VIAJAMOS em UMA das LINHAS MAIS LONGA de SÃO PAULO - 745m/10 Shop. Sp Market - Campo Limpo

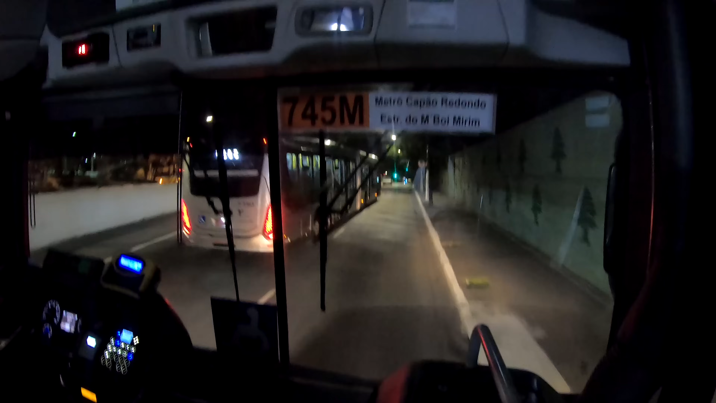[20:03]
galera, nesse exato momento estamos aqui acessando aqui o terminal do Guarapiranga. Tranquilo? Estamos entrando aqui.
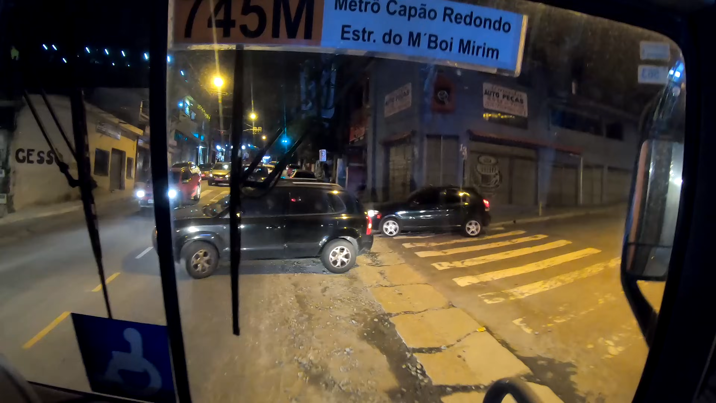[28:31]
Teve uma vez que nesse trecho eu fiquei parado 5 minutos do ônibus. Os carros travou tudo ali na frente. O ônibus não conseguia passar. Foi 5 minutos na parada ali, ó.
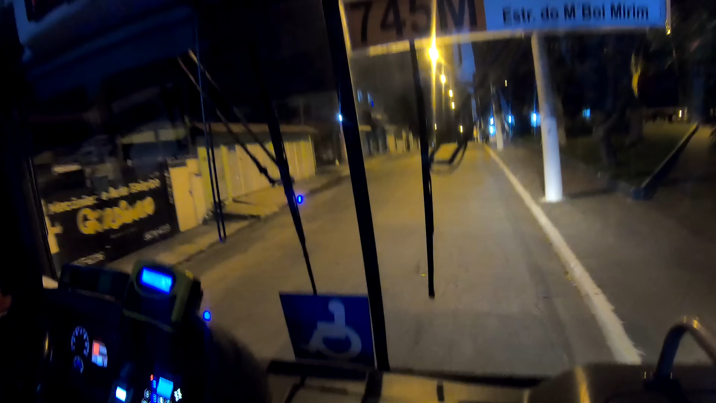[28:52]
A gente costuma desviar quando tá ruim ali, sabe? Só que foi antes do desvio. É. Antes vocês descem ali e viram direito, foi antes. Agora mesmo deve estar complicado, hein?
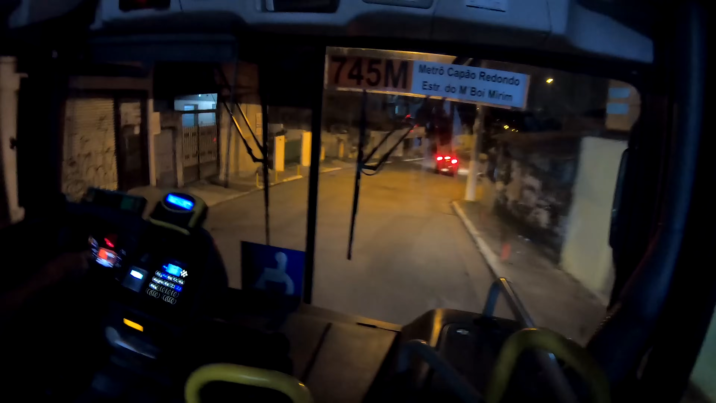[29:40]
porque um pouquinho mais pra frente vocês vão ver aí a dificuldade que é dos ônibus tá passando, principalmente hoje é sexta-feira, até que tá tranquilo pelo que eu tô vendo aqui pelo visto, mas tem dias que passar aqui nessa rua, galera, é complicado, fica carro de um lado, carro de outro, e eles acostumam sempre fazer um desvio, tá virando à direita pra poder tá evitando o transtorno que eles acabam passando diariamente aí neste percurso aqui, porque esse aqui é um dos percursos bem complicado mesmo de ficar se passando. Dá pra passar hoje.
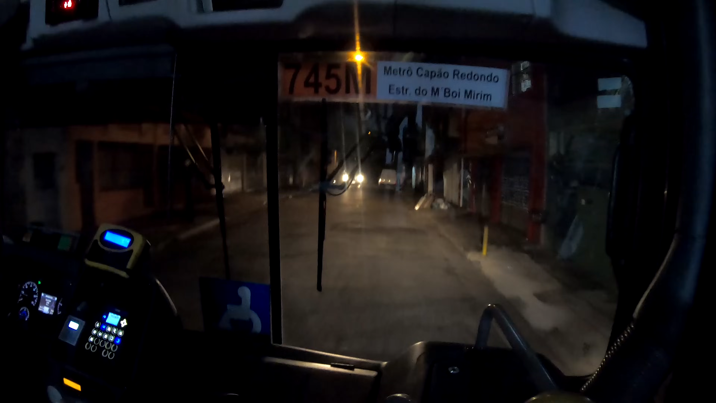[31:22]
Hoje pro sexta tá de boa, né? É, tá tranquilo assim. Essa região aqui.
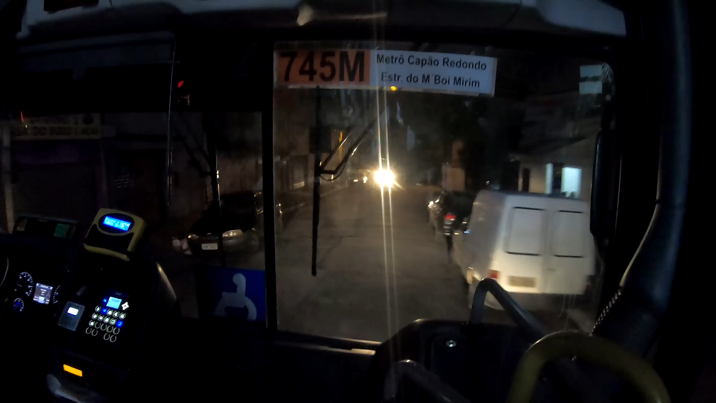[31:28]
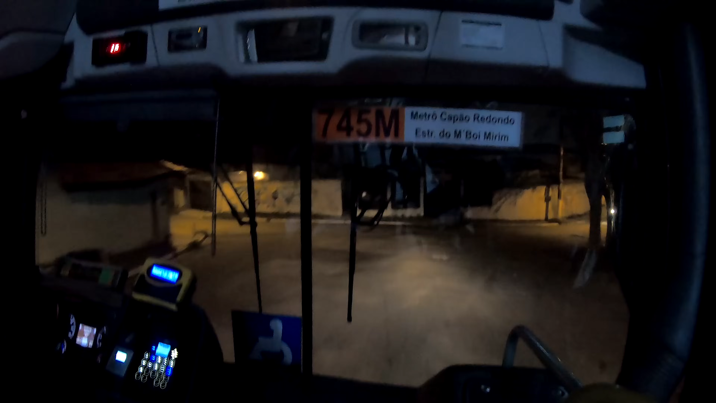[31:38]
E um outro ponto ruim também, esses carros que ficam à esquerda aí também. É. Já tem placas dizendo que é proibido e eles mesmo assim param, né? Olha aí, galera, tem alguns carros também estacionados aqui, ó, onde que não pode, mas fica. Aí quando ele faz aquele desvio lá, ele pega e sai nessa avenida aqui, ó. Ele pega e passa nessa avenida, ele vem lá de baixo.
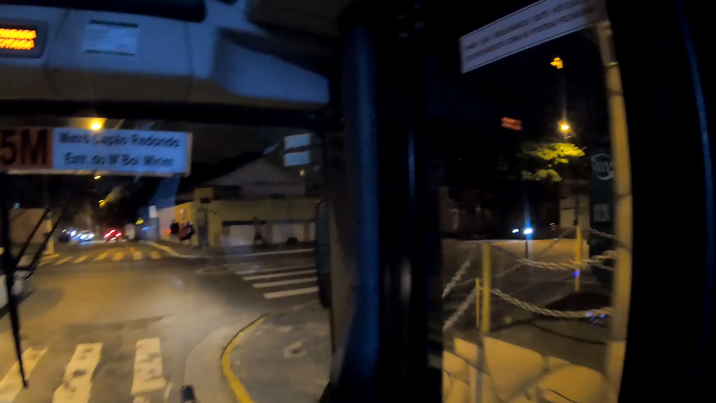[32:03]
Aí já corta esse pequeno trecho que a gente passou aqui agora. Já estamos se aproximando aqui do... da estação do Capão Redondo, né? Metrô Capão Redondo. Chegando aí no Capão Redondo.
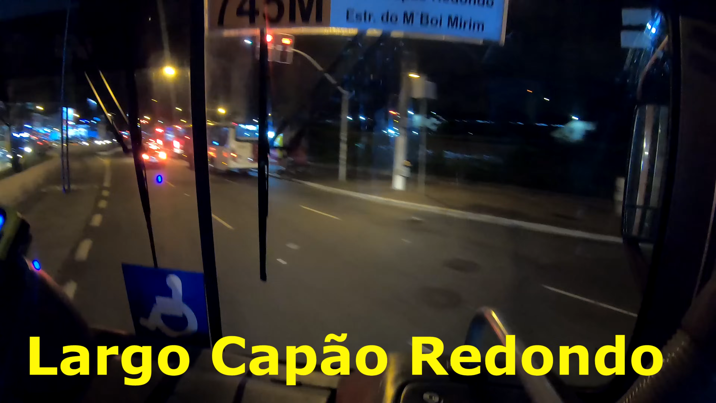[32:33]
A Figueira Grande, ela para ali, galera, que vai pro Campo Limpo. E aqui vem da SP Max, utiliza essa daqui que vai estar pegando ali. É o outro bairro que eu esqueci o nome, galera. Jardim Santo Eduardo, parece. Uma quantidade de gente aí.
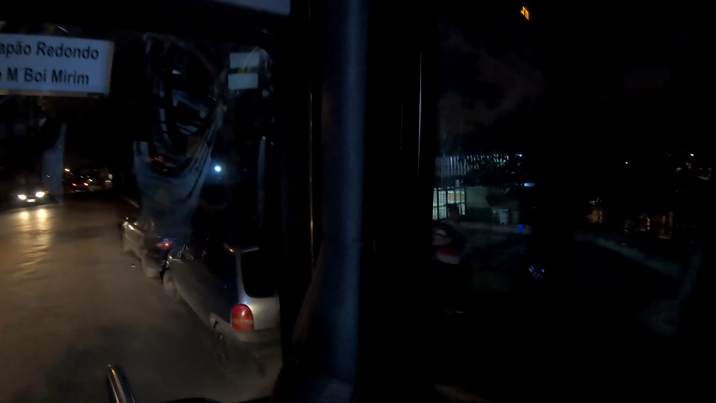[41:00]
Beleza, já tá até fechado o posto de saúde. Agora galera, é a hora da verdade. Vamos ver quanto tempo a gente gastou até o ponto final. Não tem nenhum ônibus aqui, né? Tem? Ah, tem sim aqui, ó. Ó o micrão que saiu aí, galera, ó. O micrão tá aqui parado, já tem outro ali também.
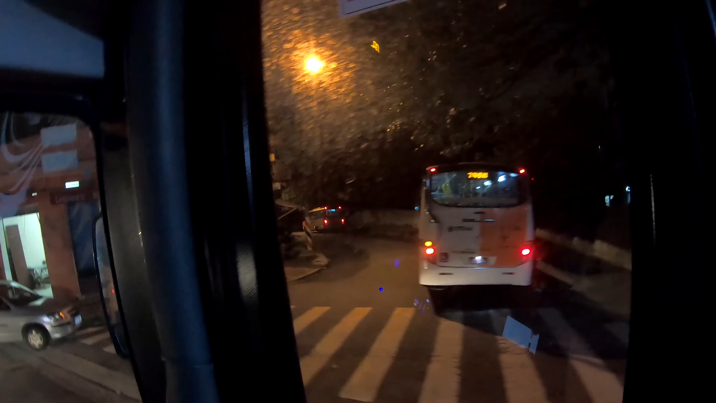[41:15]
E nosso amigo vai entrar aqui nessa rua.